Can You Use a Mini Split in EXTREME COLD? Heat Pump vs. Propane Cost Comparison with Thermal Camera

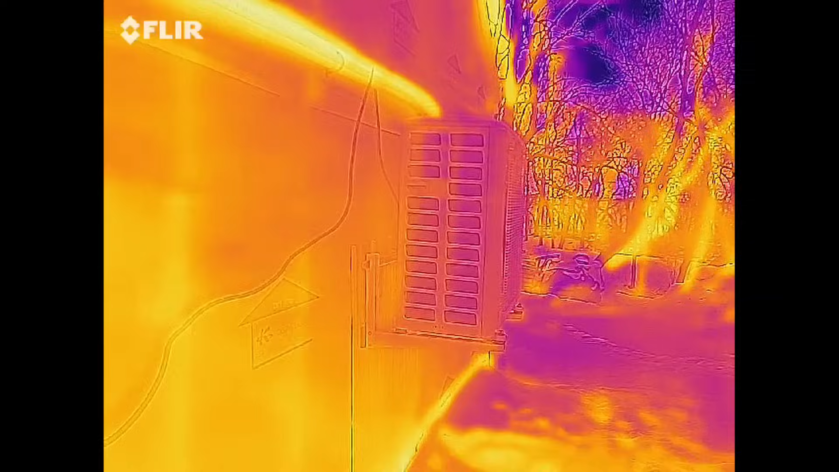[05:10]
So hopefully the thermal camera can help you kind of visualize exactly what's going on with this.
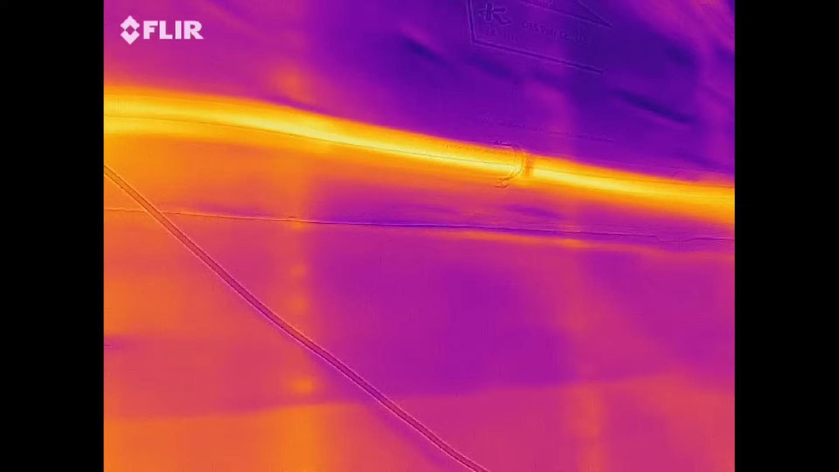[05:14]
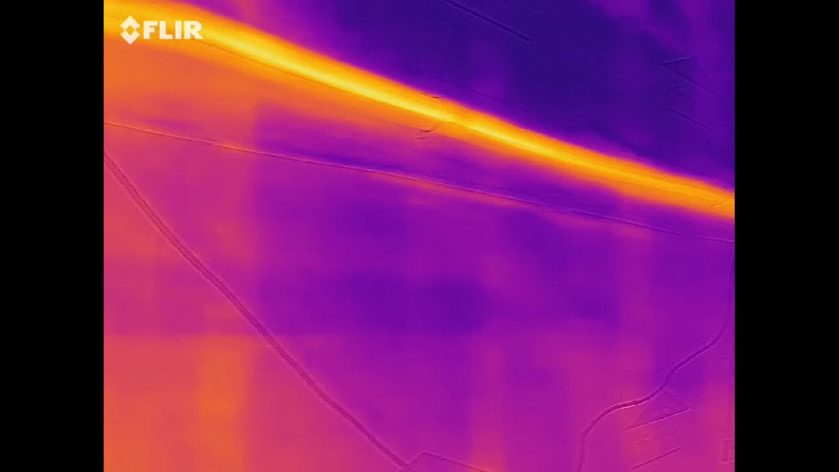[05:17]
It's kind of a neat way to be able to
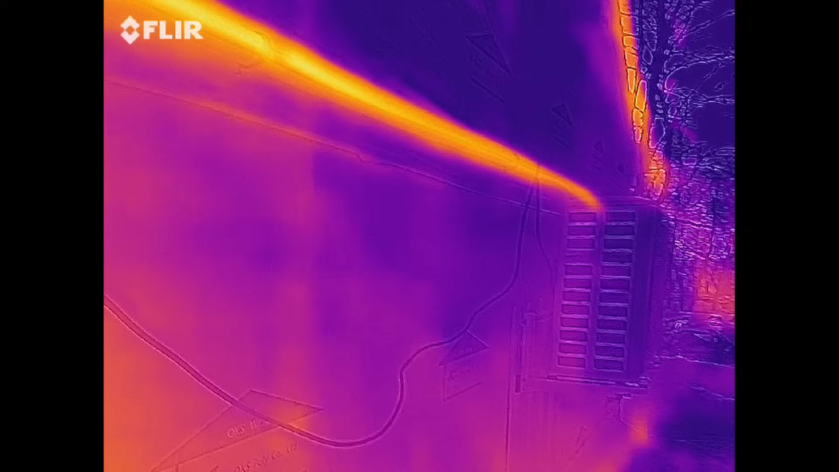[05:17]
understand
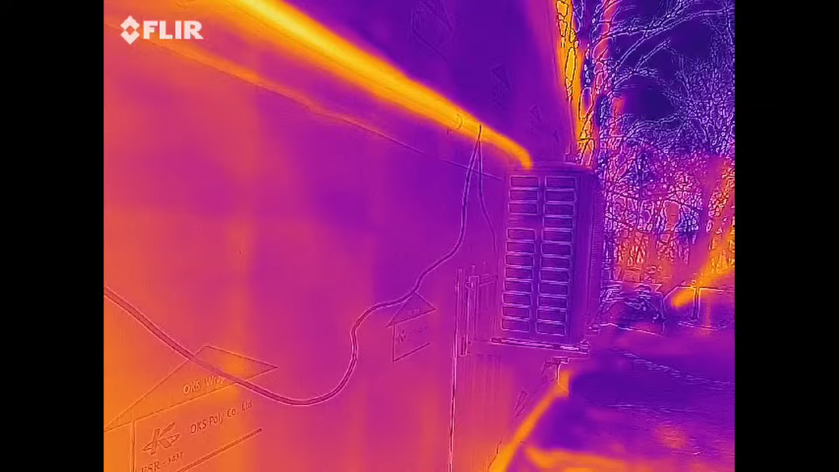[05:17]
the way heat is being rejected
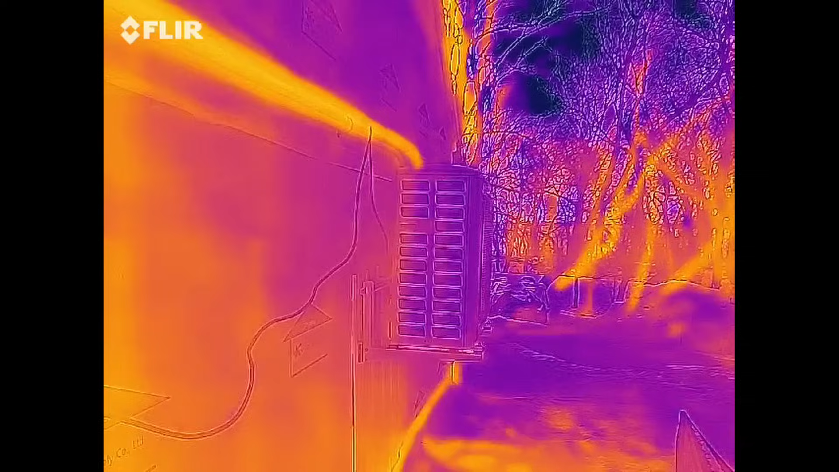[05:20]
or absorbed in either the inside or the outside depending on the mode that the heat pump is in.
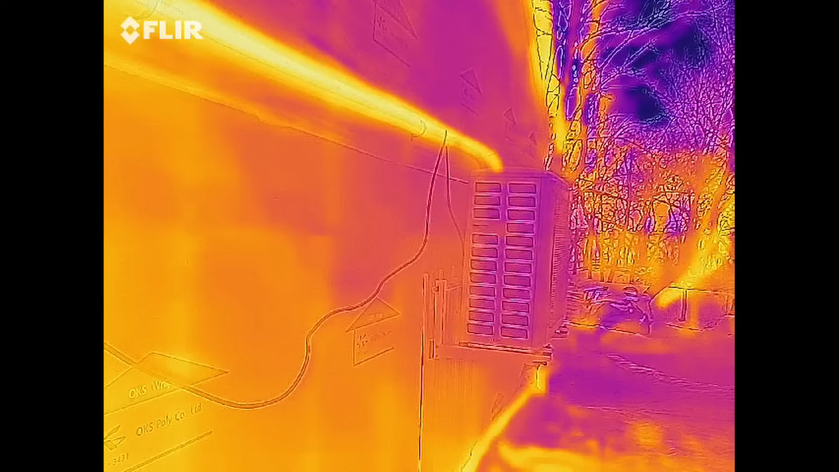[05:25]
Wasn't that interesting? I love those thermal cameras.